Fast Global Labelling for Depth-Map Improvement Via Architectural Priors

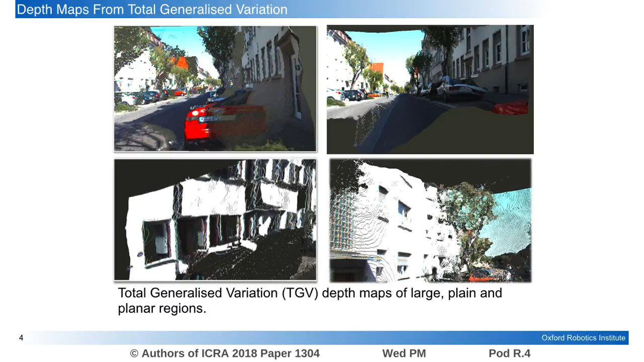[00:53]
In this work we offer a way of detecting architectural priors and including them in that step map estimation.
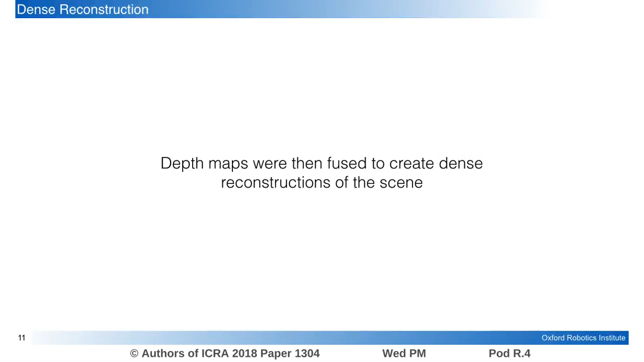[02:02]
To evaluate our work more rigidly we've used the depth maps to create a dense reconstruction. The dense reconstruction from the TGV depth maps showed noise in the buildings and missing sections in the road.
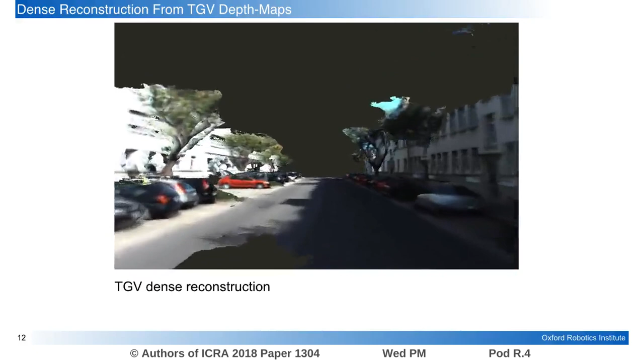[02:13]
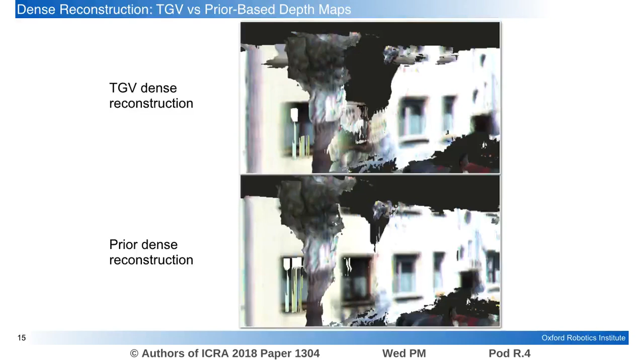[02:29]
the walls more accurate, and we have more coverage with the prior depth maps.